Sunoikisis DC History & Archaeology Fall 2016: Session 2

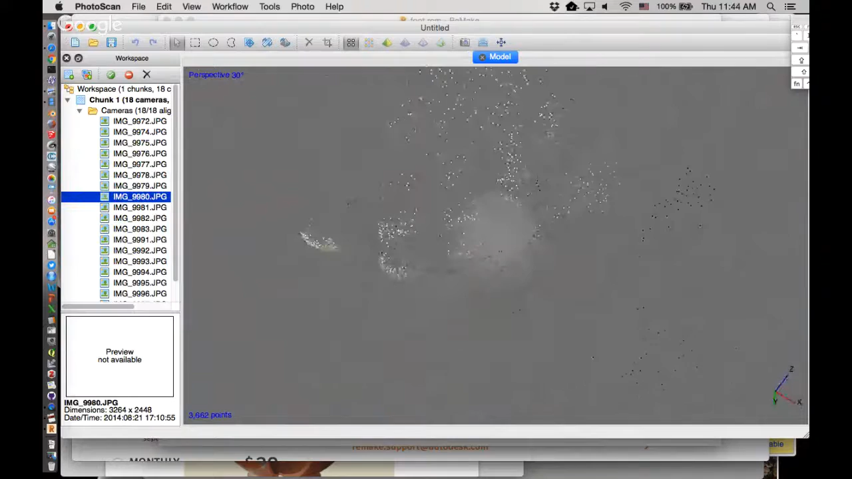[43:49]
already see there's a little bit if you know that it's a foot you can sort of see that it looks like a foot uh next in the workflow i want to build um dense cloud that is i wanted to using those known
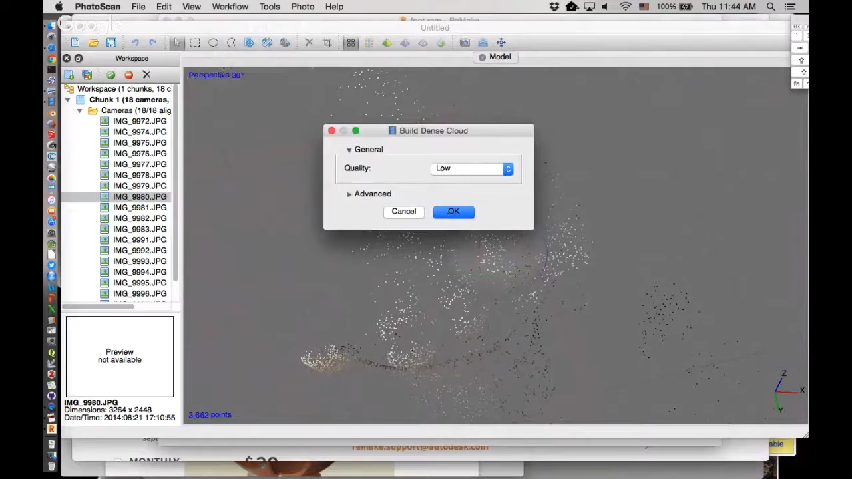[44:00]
points that it thinks are right and the more information in the photos go back into the photos and try and calculate
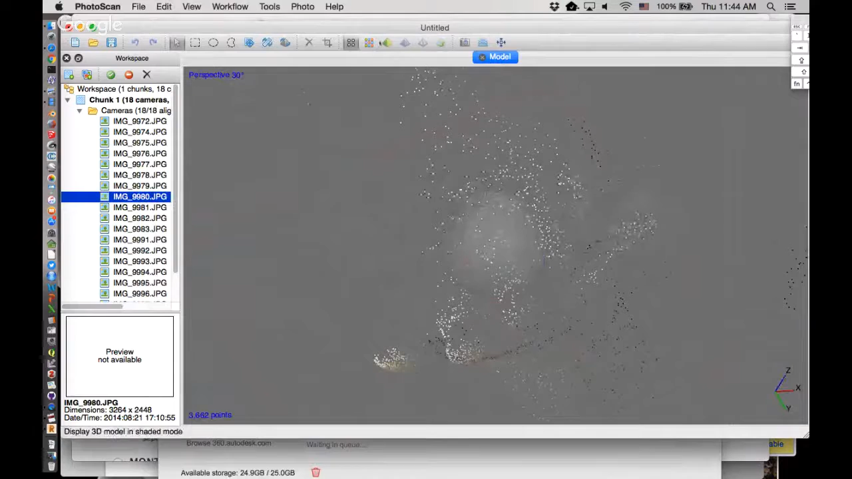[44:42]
up here i can move to showing that dense cloud and yeah you start to see see that we have oops i've moved in too much you know to use
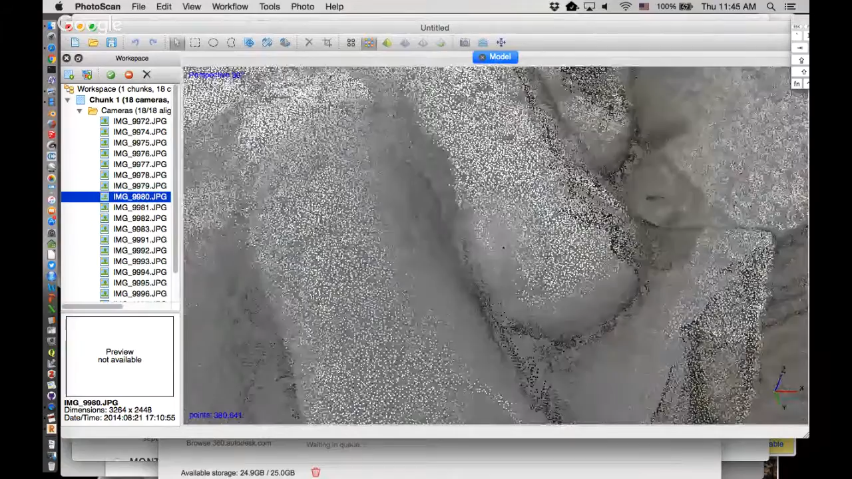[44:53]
its own metaphor a cloud of points it is that cloud of points is quite dense i will indicate that it is also assigned a color to those points which we will also use the terminology i established before of
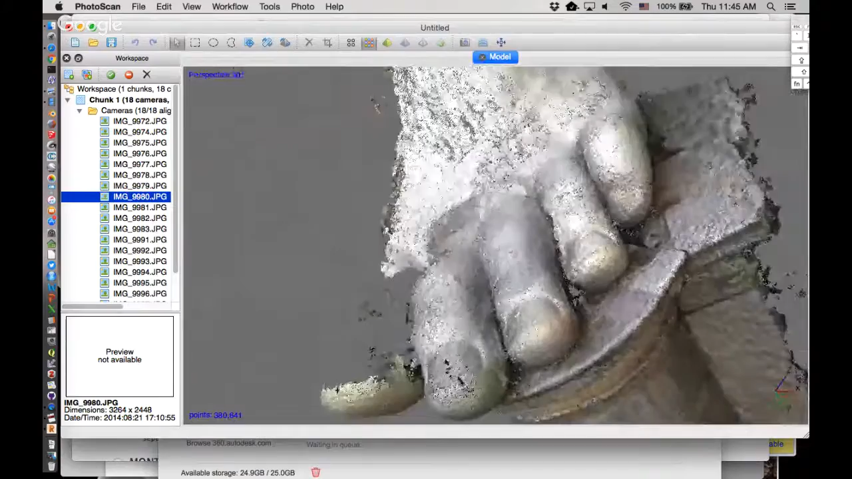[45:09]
vertices um but we don't yet
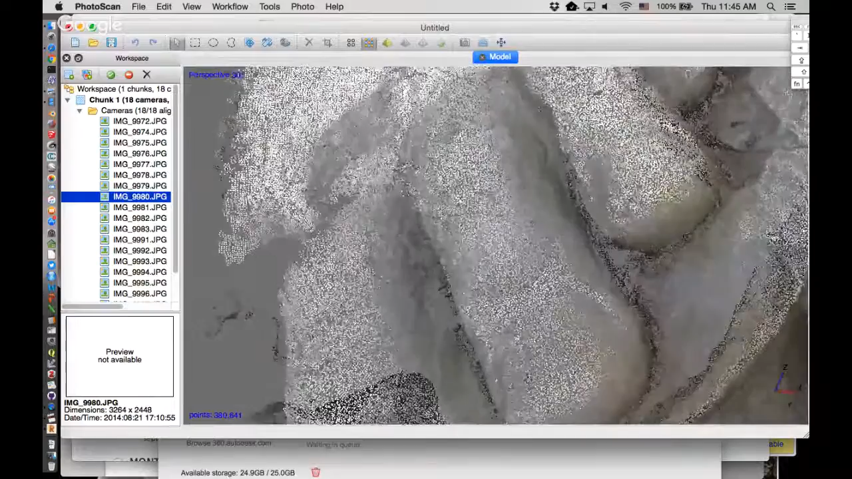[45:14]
have edges and faces so we have a cloud of dense points but let us build mesh which is jumping ahead a little bit or rather implied in that menu item is create edges between the vertices those edges define faces and assign a color to
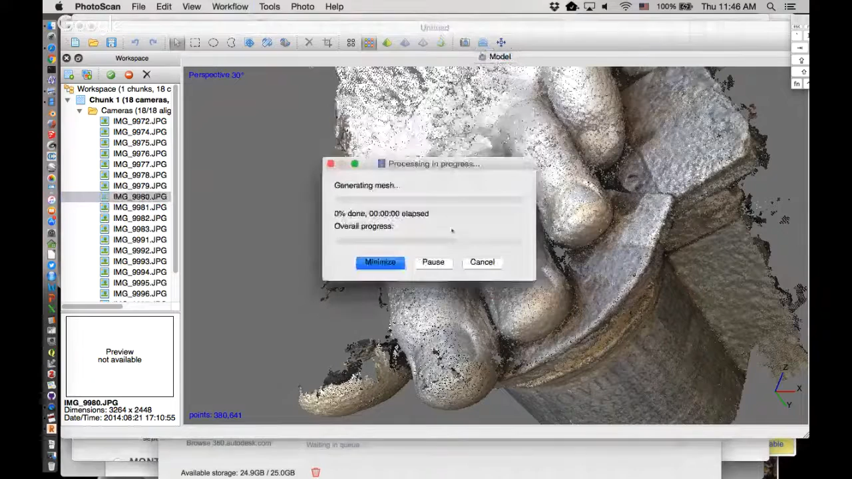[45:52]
those face we're moving in the right direction build mesh uh everything i got everything on low again just so that it runs right here um let's see what happens with pause again remind myself that my enthusiasm was entirely misplaced
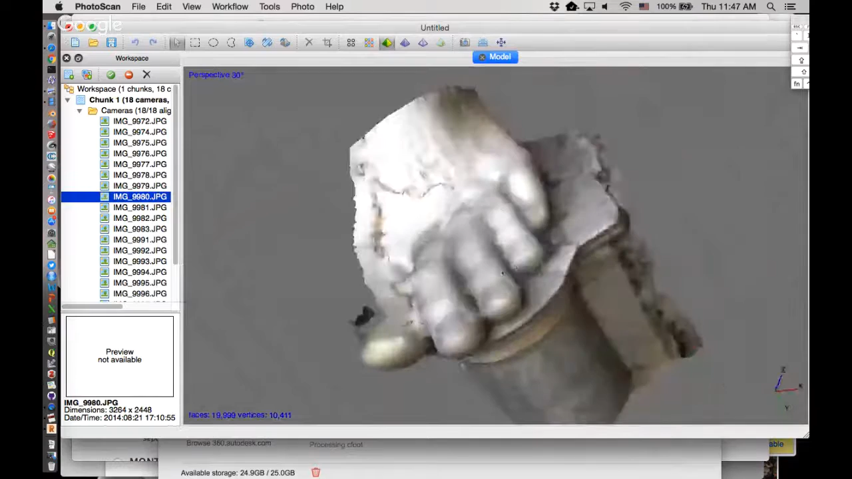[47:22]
if we move in here yeah we have a mesh and it has assigned color to that uh it looks terrible in fact just showing the the uh vertices with their color that looks better what's going on here we don't have
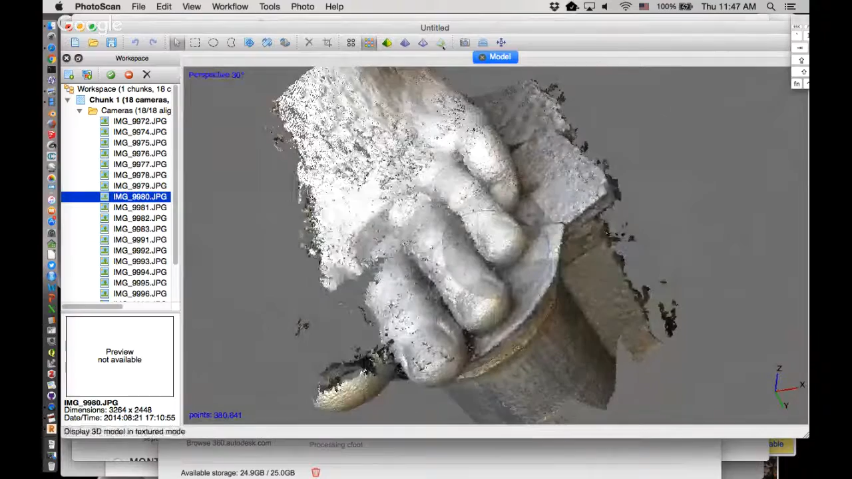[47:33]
a texture yet we don't have that photo realistic texture that really allows um the human mind to think that it's looking at a quote-unquote real object let
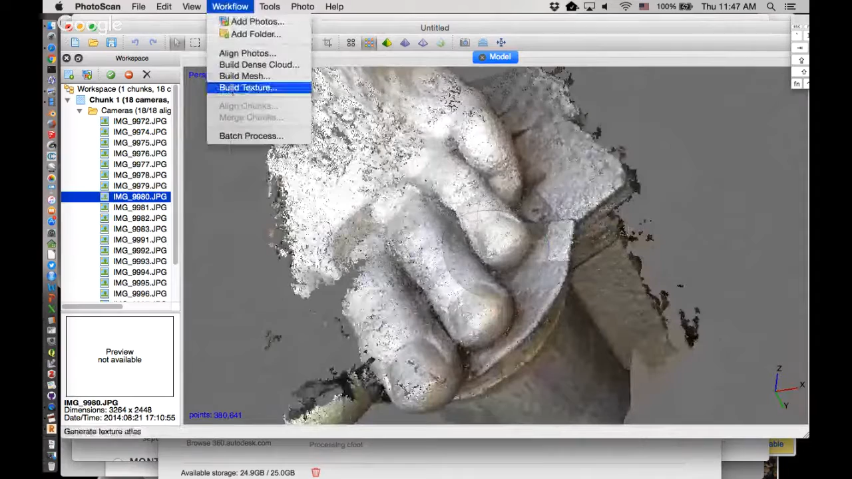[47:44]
us build that so let us use the photos over here to build a relatively small texture that will do a better job of applying the color of the oversized over life-sized marble model of constantine's foot
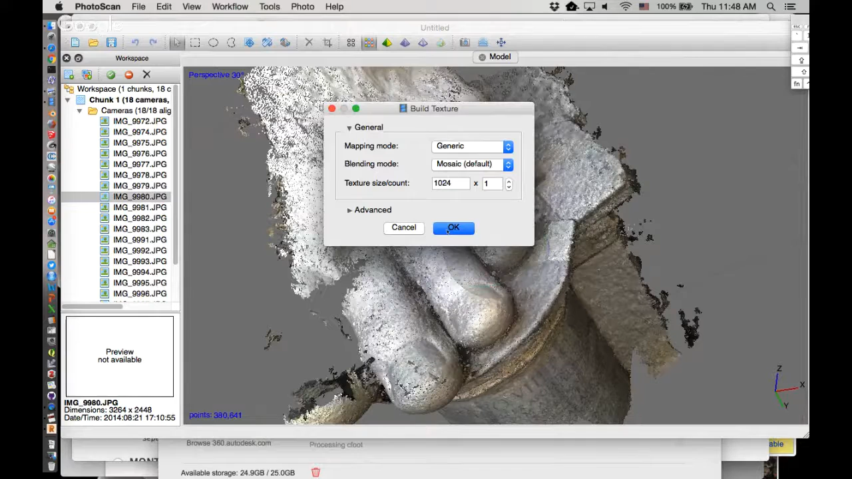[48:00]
to our very very rough underlying model
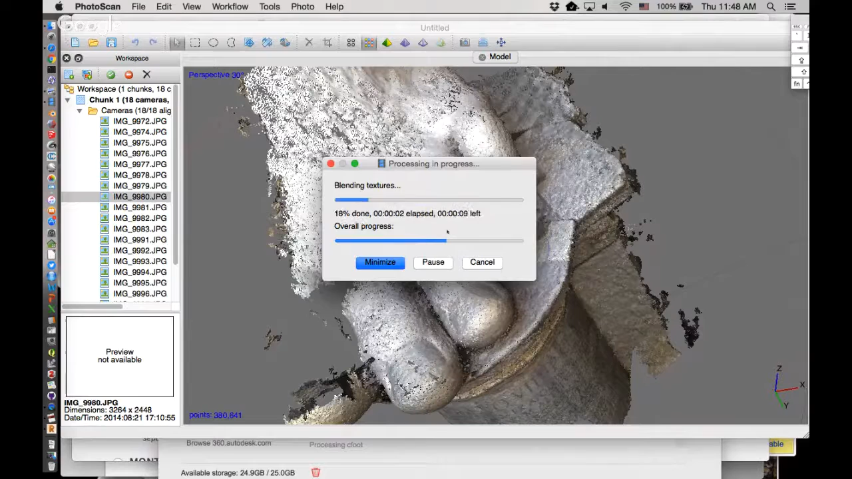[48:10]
wait just a touch and um again no direct screen until i
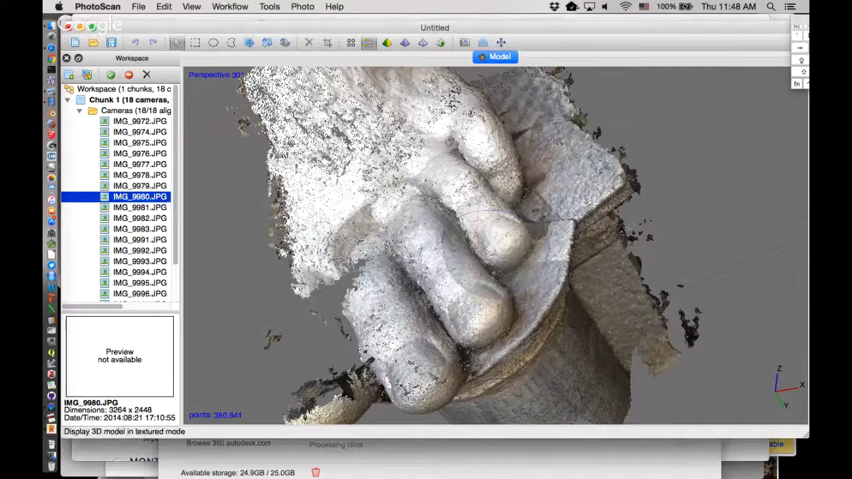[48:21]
click over here you can see it's saying textured